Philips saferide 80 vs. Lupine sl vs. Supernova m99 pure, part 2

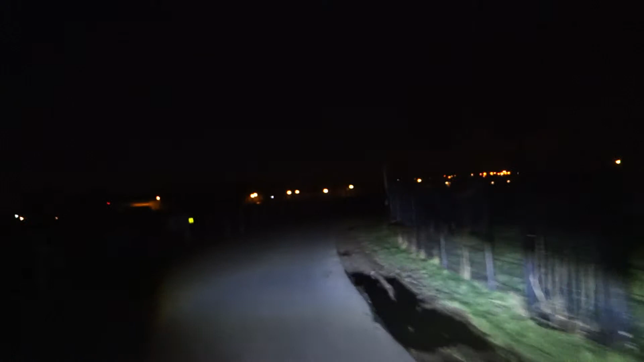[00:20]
You can see that it puts out a much better beam for curves. Wait. Wait, it's now aimed. Anyway, like this. It's a hard one. But I can see much more. Beside the road.